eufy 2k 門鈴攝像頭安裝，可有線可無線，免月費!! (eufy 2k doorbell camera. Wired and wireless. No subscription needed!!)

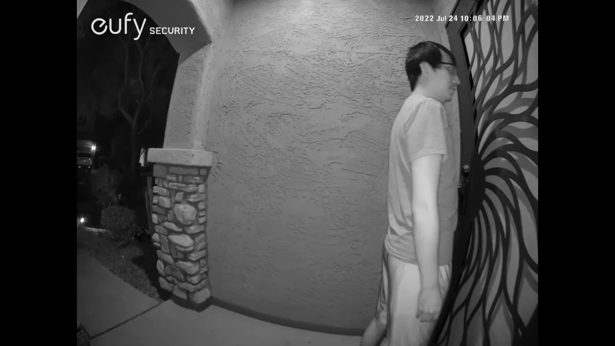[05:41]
這是晚上沒有燈的時候的路像這是晚上沒有燈的時候的路像聲音自從攝像頭直接接觸到了可不可以看看滿不滿意